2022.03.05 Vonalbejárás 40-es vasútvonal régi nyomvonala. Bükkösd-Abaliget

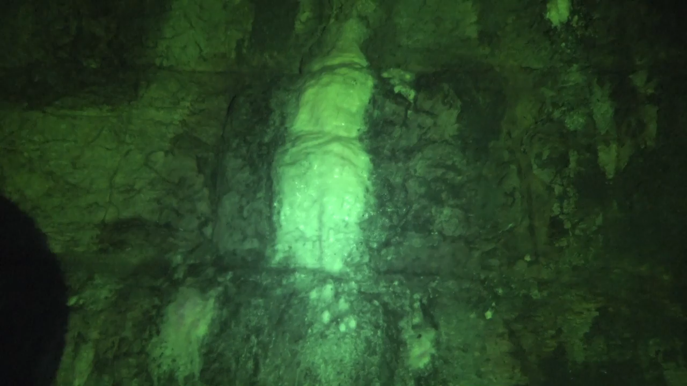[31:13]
Ott is van egy... Tényleg a habacs oldódik ki olyan, hogy penész esetleg? Ez egy valami, ami kicsapódik ott a falán. Ott van egy malbonkanna, abba rúgtam bele.